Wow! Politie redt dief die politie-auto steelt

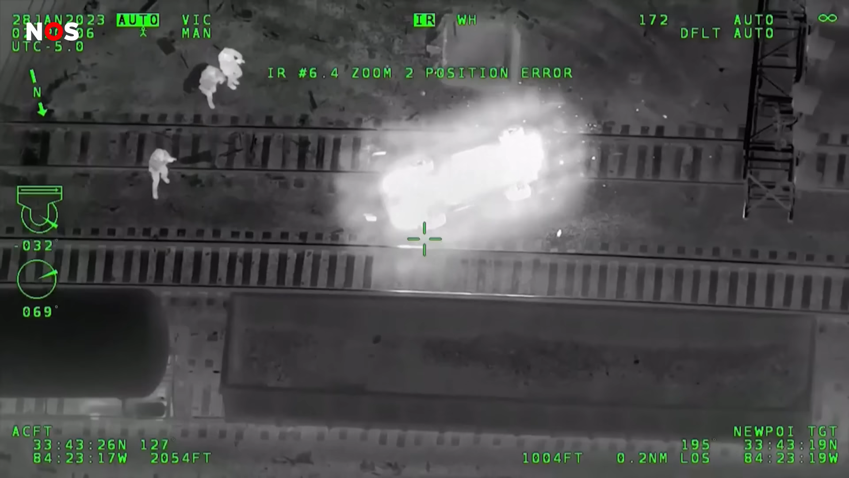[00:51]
En alsof het allemaal niet erger kon, komt er ook nog eens een trein aan.